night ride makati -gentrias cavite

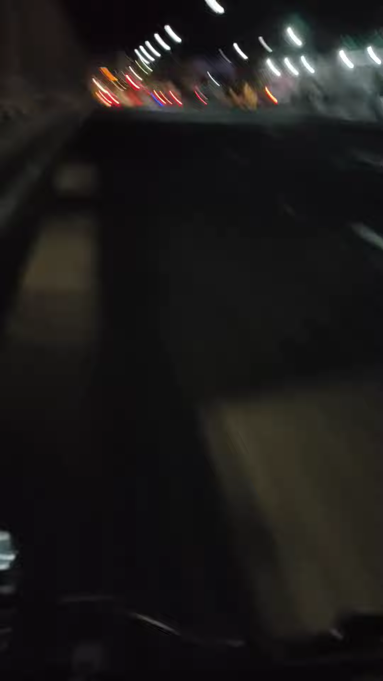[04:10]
Yun. May ilaw na tayo, may ilaw.
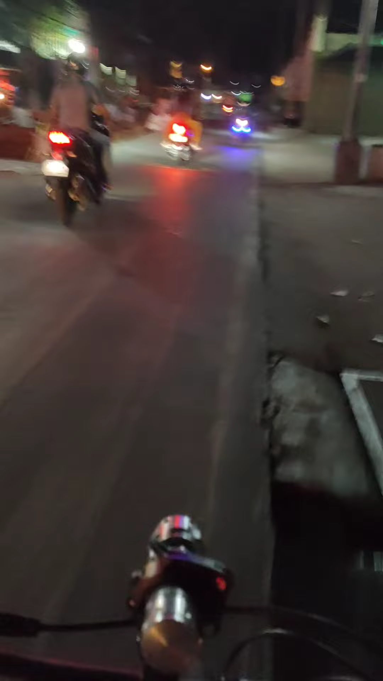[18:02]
Nandito na ako sa Kabihasnan. Las Piñas na, Las Piñas.
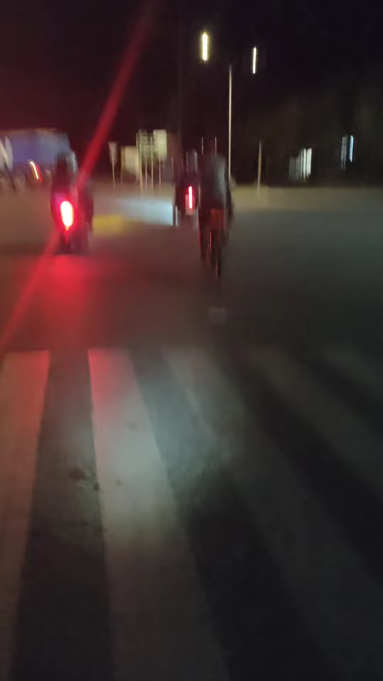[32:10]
Delicates ka, kuya. Walang tail light. Walang tail light si kuya. Walang ilaw sa harap.
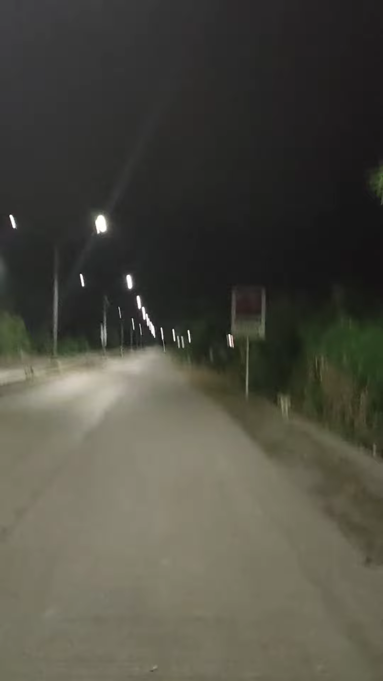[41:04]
Aso. Ang daming aso, gutak ng mga aso.
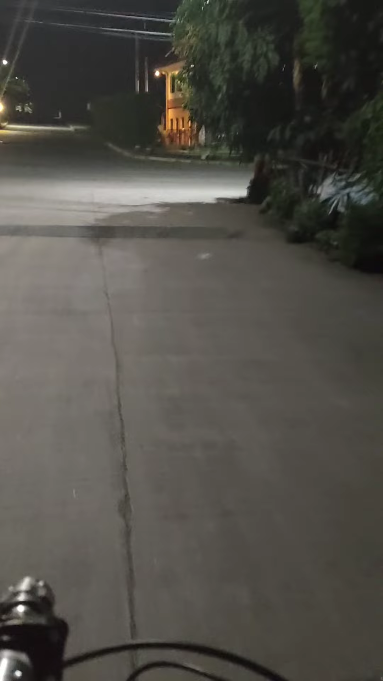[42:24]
Oop, dito. Ay, wala. Walang aso ngayon dito. Walang mga nakaan dyan. Wala yung mga nakatukang aso. Ayan na.
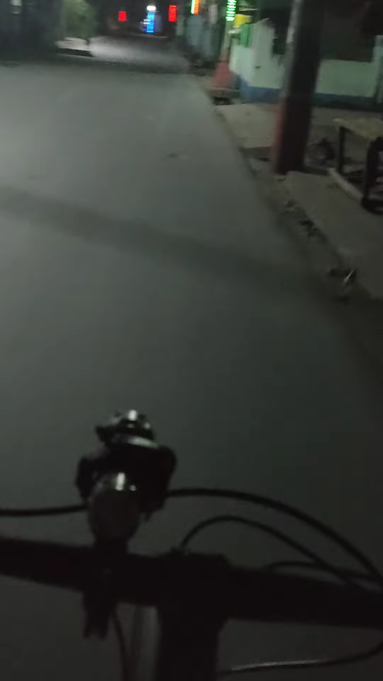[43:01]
Magdahan-dahan lang tayo. Baka tayo habulin ng aso. Okay. Ito pa. Ito pa. May tatlong aso pa. Sa kalsada, naglalaro pa. Up.
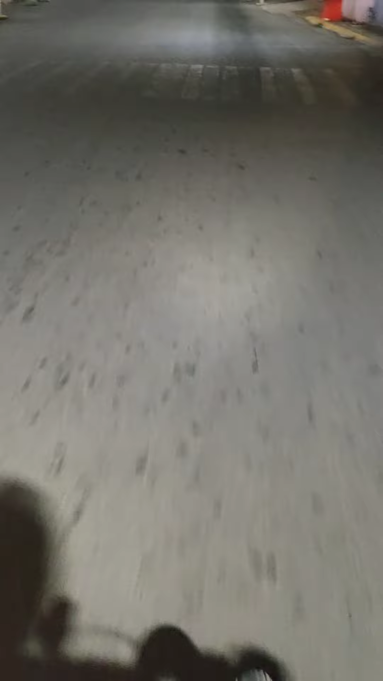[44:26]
Ha. Yan lang pala. Ha. Oop. Paskong Pasko na rito. General Trias City Hall.
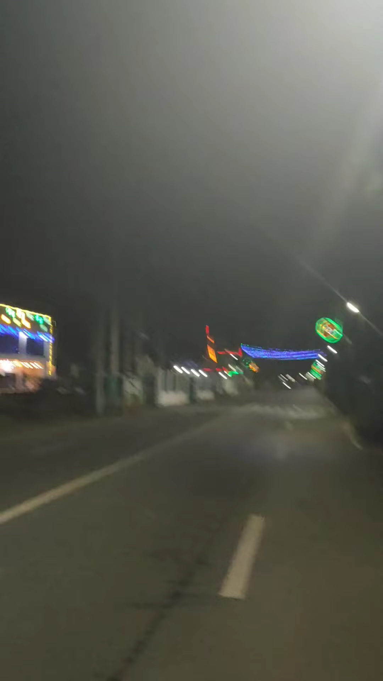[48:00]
Pasko na dito. Dumamas ko po. Christmas lights.
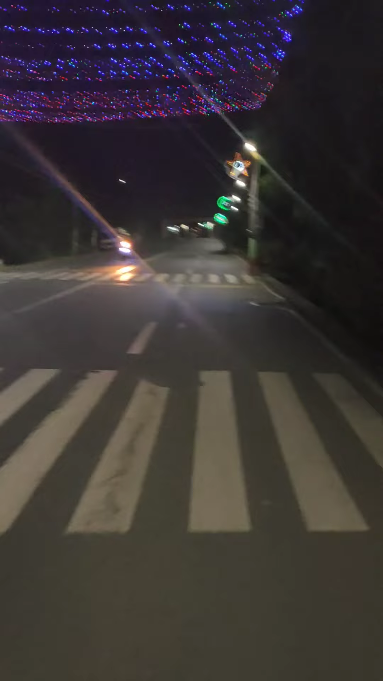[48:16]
Malapit na ako. Mga 5 kilometers na lang. Siguro. Mga 5 kilometers. Uy, aso. Kasada dito ngayon. Walang ka halos sasakyan. Motor.
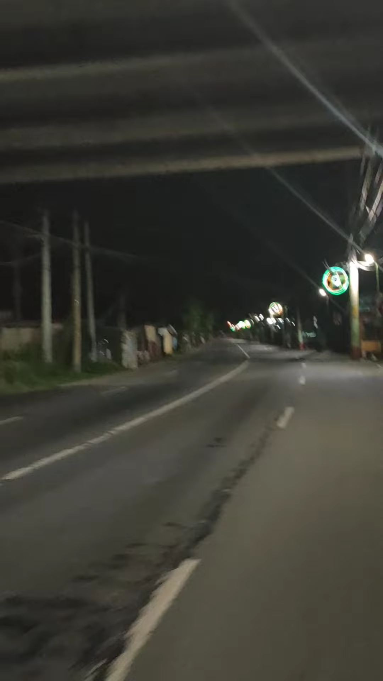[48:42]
Oop.
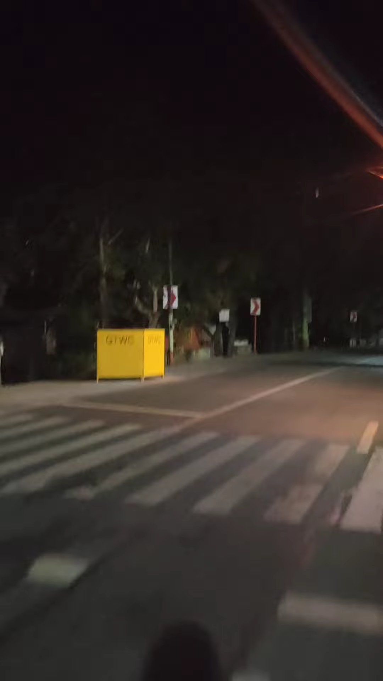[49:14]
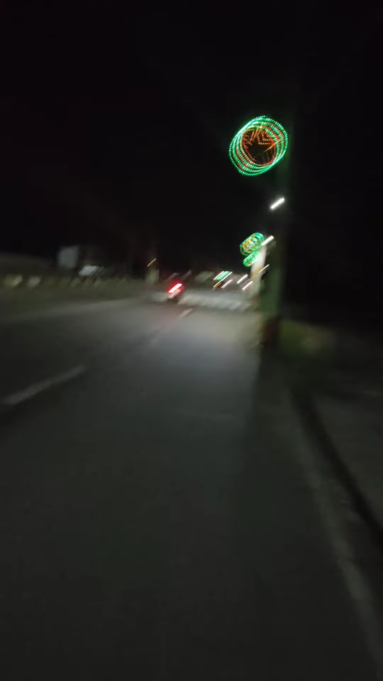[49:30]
Bella Vita. Ang dating pala yan, naging subdivision na.